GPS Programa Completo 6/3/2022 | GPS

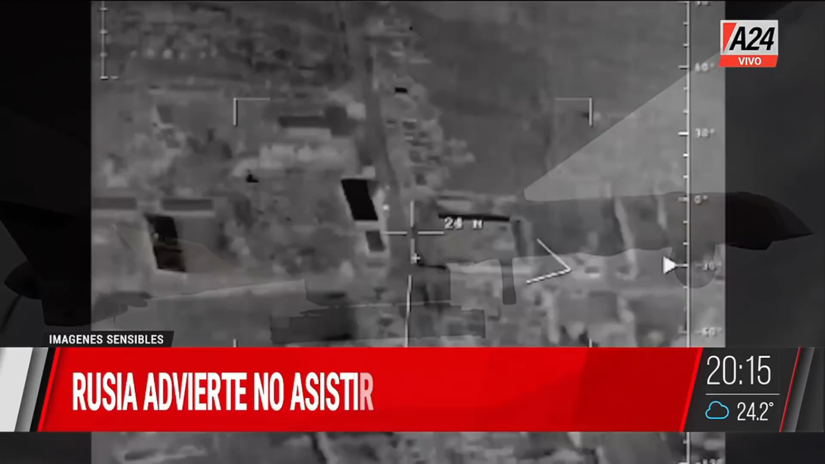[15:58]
Ahí estamos viendo imágenes de un derribo que entiendo que es sobre Kiev y debe ser un Su-27...
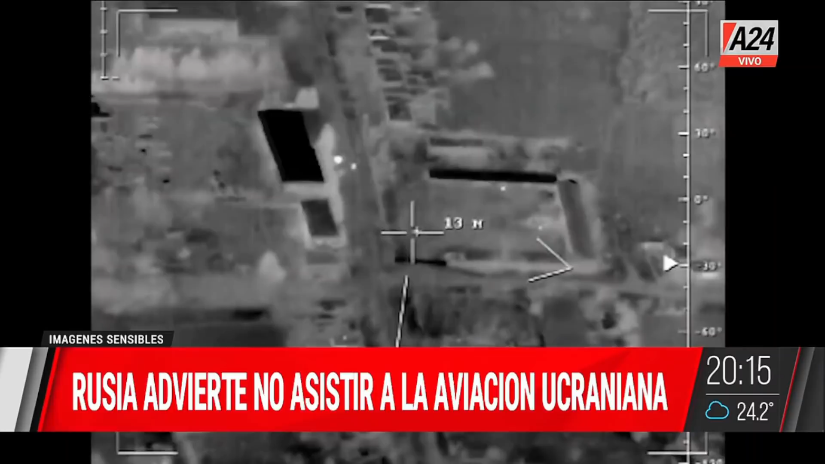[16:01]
seguramente de las fuerzas aéreas rusas.